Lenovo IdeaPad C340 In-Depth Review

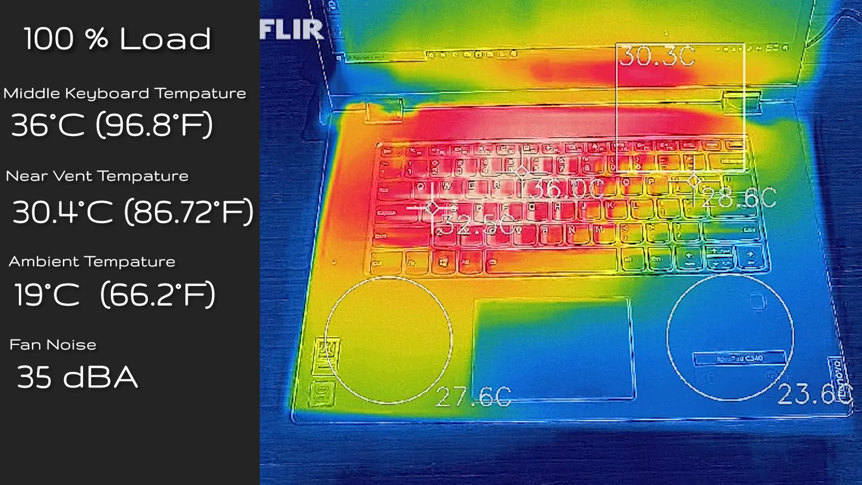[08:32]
you're looking at 36 degrees Celsius and the fan noise was 35 decibels so that's actually very quiet especially on a hundred percent load there and you really don't hear it fan run up that much at all now I also took the measurement of the back cover and you're looking at 41.7 degrees
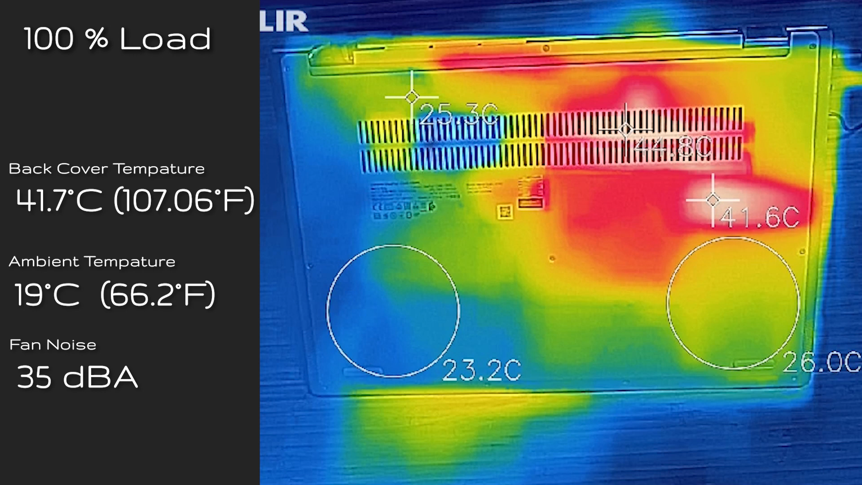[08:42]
Celsius at its hardest part so definitely don't put this on your lap when this is on a hundred percent load there so we're just testing out the thermal frotting on this